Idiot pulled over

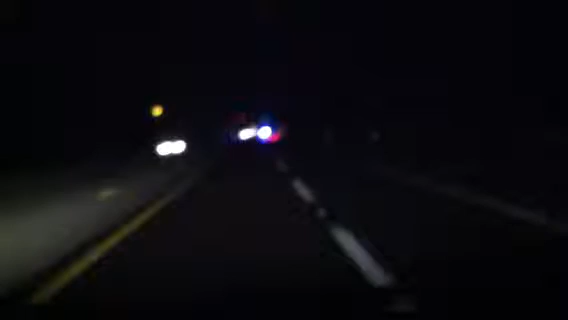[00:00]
Fuck yeah, it took a while to get that fire, man. Look at how fucking far he had to go. Dude went by it well over 100. Oh, yeah. He went by me like it was no tomorrow. And you're busted, bitches.